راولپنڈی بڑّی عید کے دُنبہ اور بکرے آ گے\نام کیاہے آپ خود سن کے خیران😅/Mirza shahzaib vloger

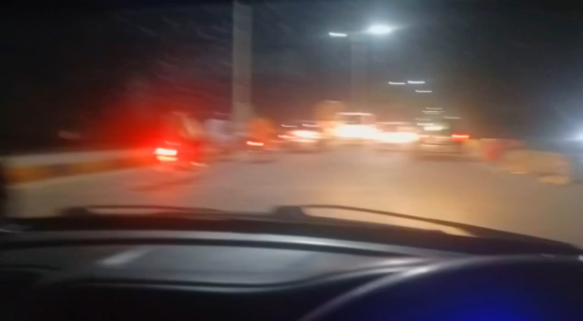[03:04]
फैज़ाबाद में भी अभी इस रोड का काम हो रहा है, इस वजह से कभी ट्रैफिक इधर आ जाती है, कभी वहाँ से आने वाली ट्रैफिक है,
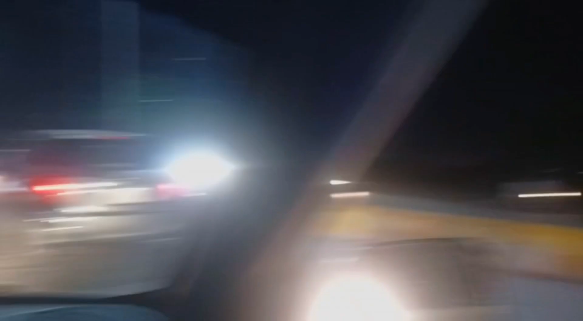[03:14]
सामने से यहाँ से जाने वाली ट्रैफिक।